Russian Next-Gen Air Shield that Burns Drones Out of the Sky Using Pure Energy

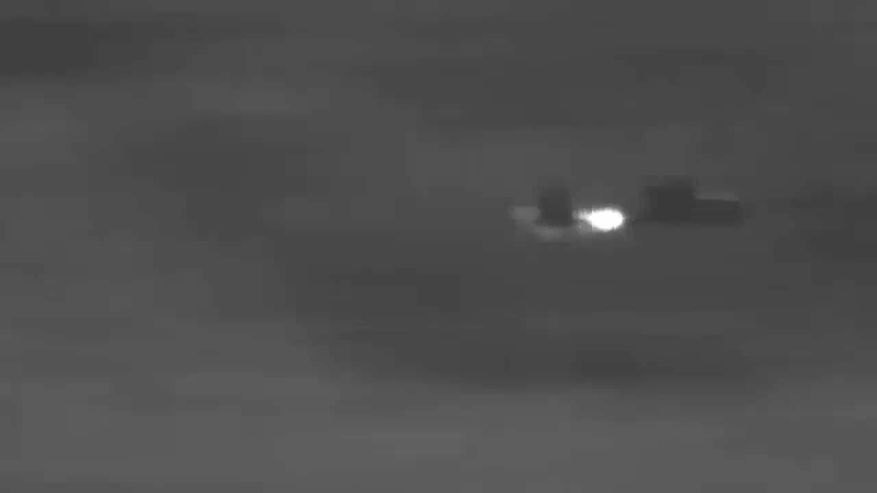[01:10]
with modern measuring equipment the trials involved scenarios targeting various uavs from
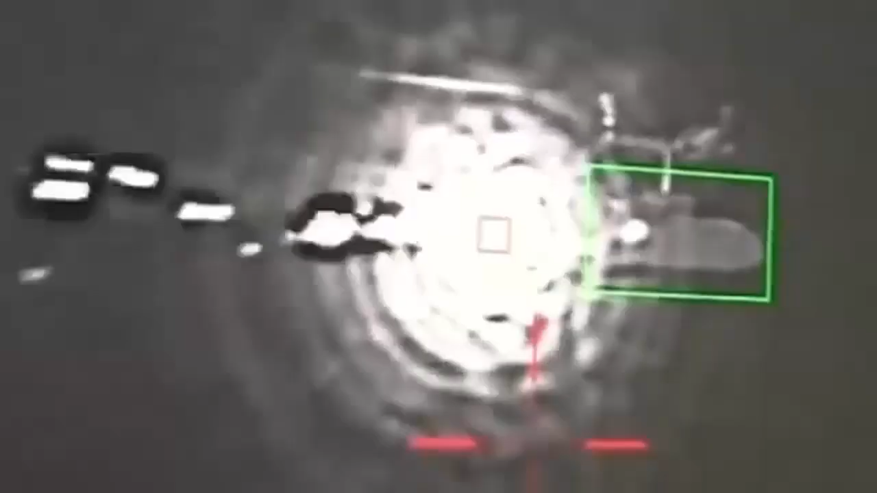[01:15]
small commercial drones to complex models simulating reconnaissance and strike drones the
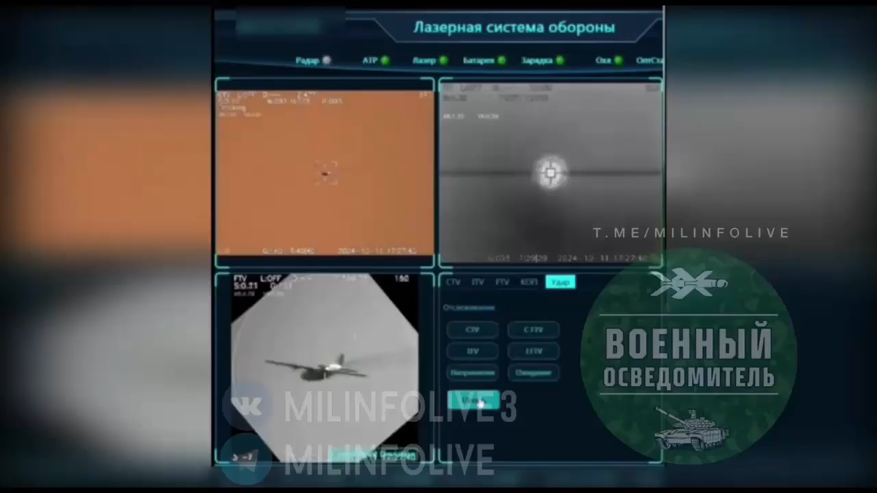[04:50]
agile uavs that challenge traditional air defenses